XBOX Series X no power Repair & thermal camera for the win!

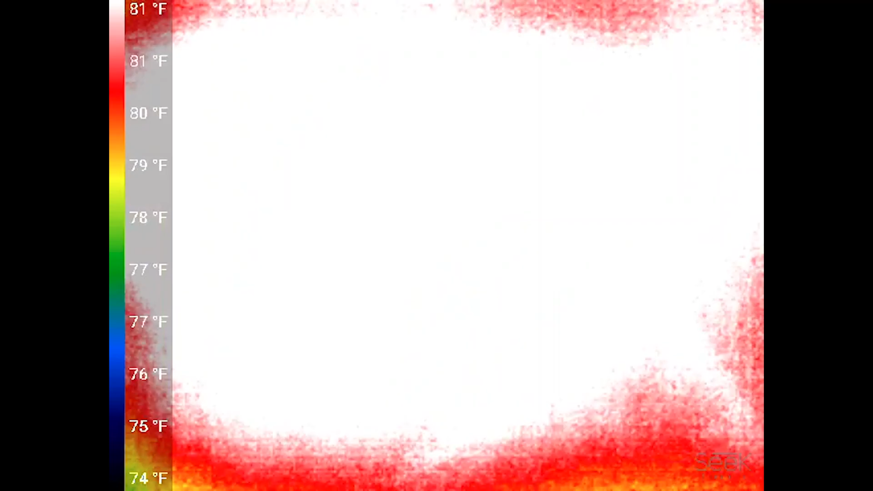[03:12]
On screen: scale top 81°F, scale bottom 74°F
so that's that's what's really good about the seek thermal cameras that you can get a macro lens for it and now if we move all the way in here
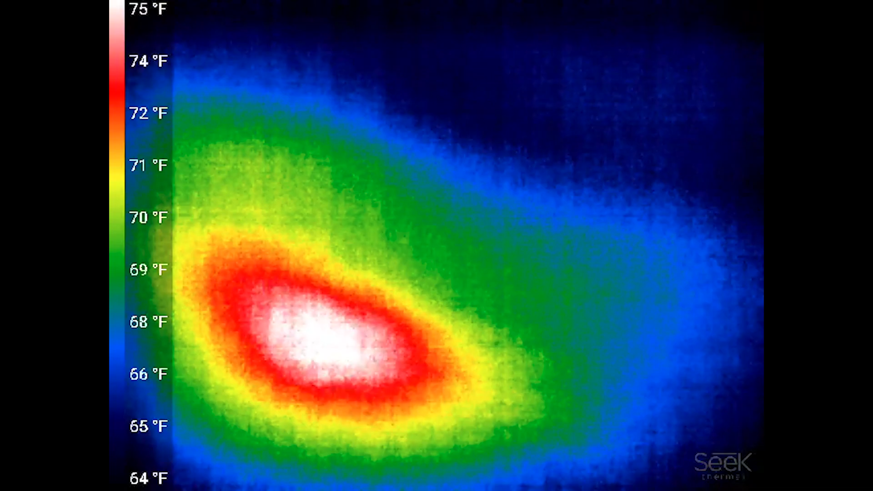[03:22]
On screen: scale top 75°F, scale bottom 64°F
it's kind of difficult with the camera I don't know how that's going to translate I just flipped it upside down on my screen it's fine I don't know how the recording is going to go okay so there is what's wrong so
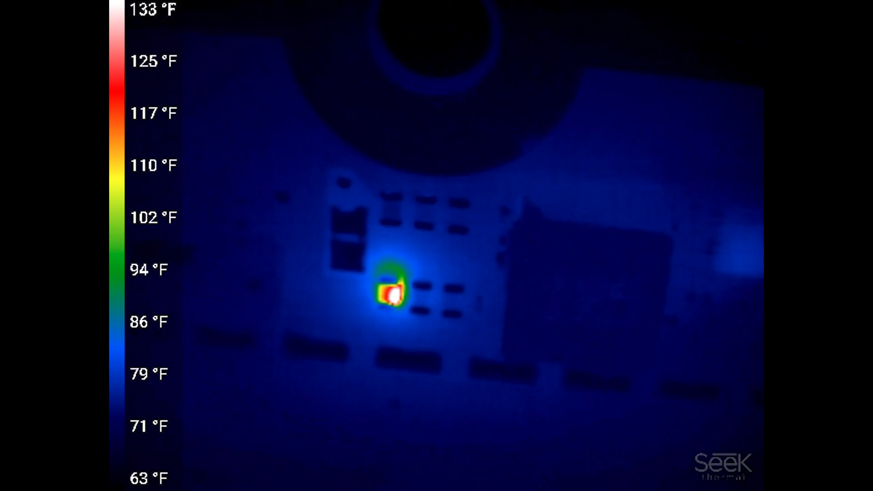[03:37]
On screen: scale top 133°F, scale bottom 63°F
um I'll try to do maybe a side by
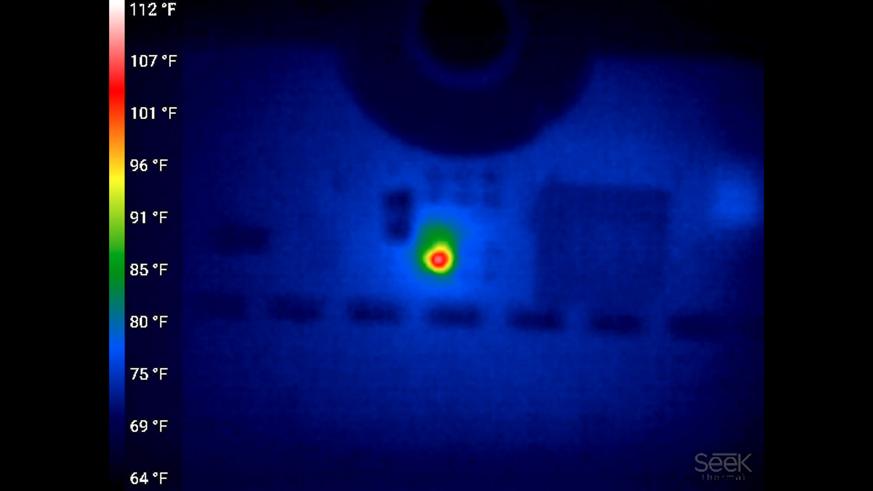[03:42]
On screen: scale top 112°F, scale bottom 64°F
side or an overlay in in post of uh what this looks like what we're looking at and I'll take a this is a plastic black stick
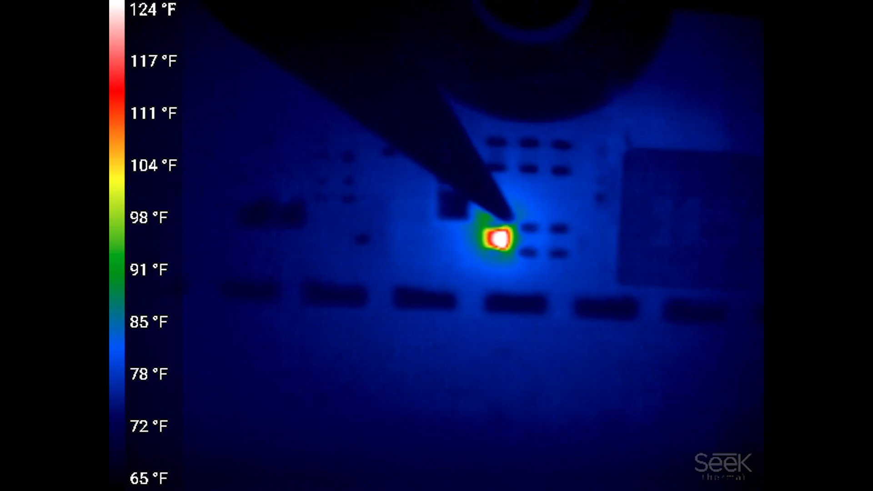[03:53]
On screen: scale top 124°F, scale bottom 65°F
it's a point so that this helps you figure out where you're at so the
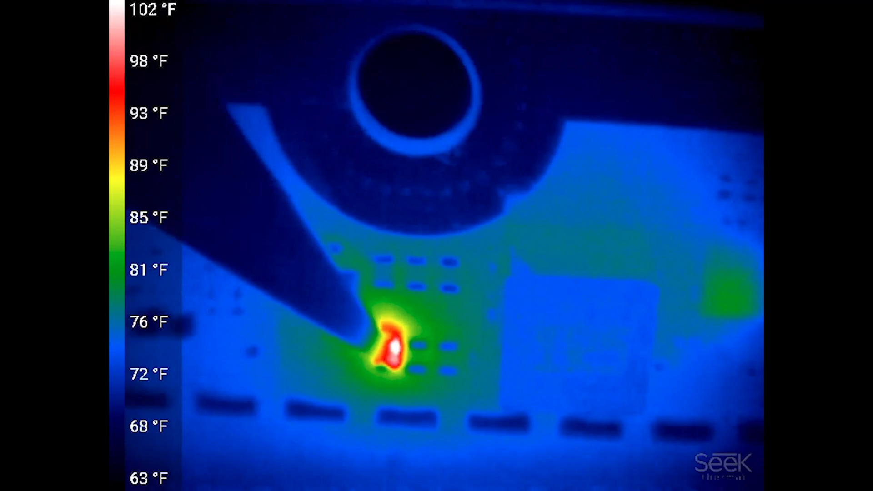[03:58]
On screen: scale top 102°F, scale bottom 63°F
black stick I just like practically burnt the tip of the black stick on what's wrong
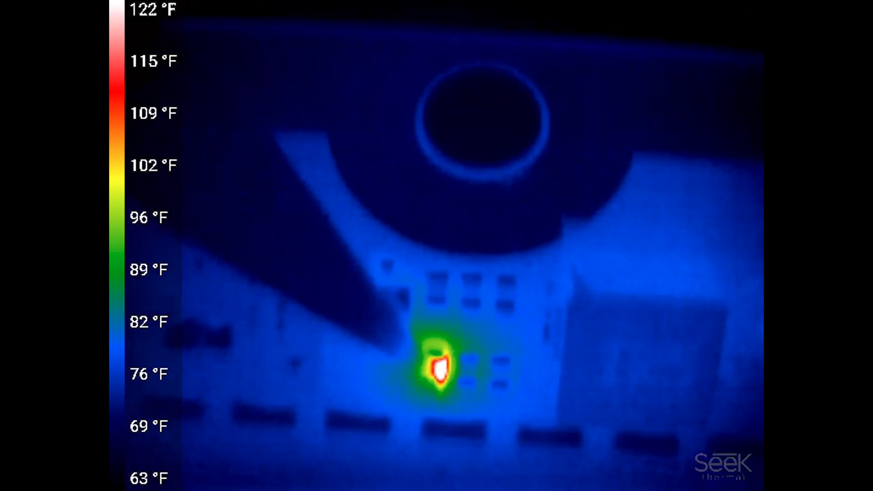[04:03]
On screen: scale top 122°F, scale bottom 63°F
sorry for the shakiness so
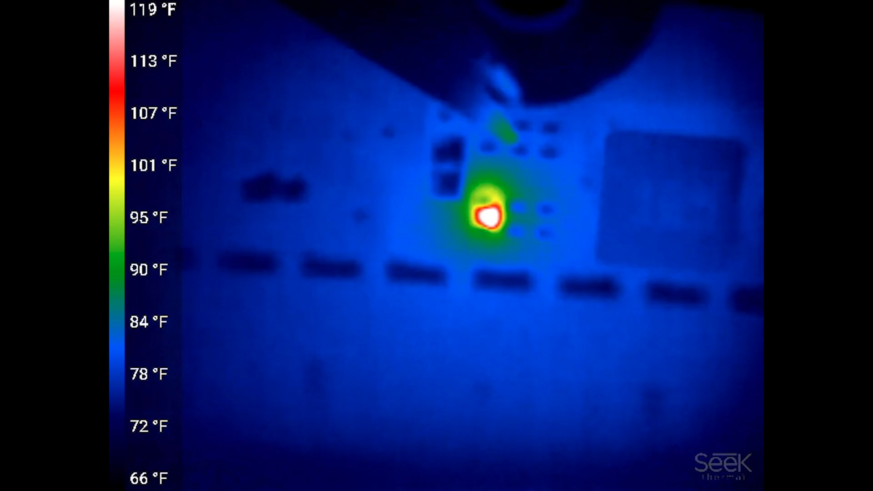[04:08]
On screen: scale top 119°F, scale bottom 66°F
that's what's wrong so now I'm going to cut
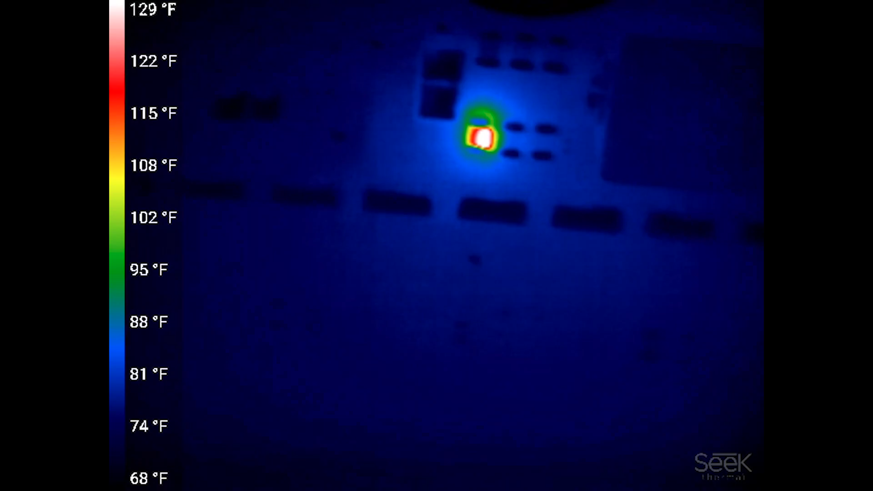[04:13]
On screen: scale top 129°F, scale bottom 68°F
back to video and we'll see what this is that we're looking at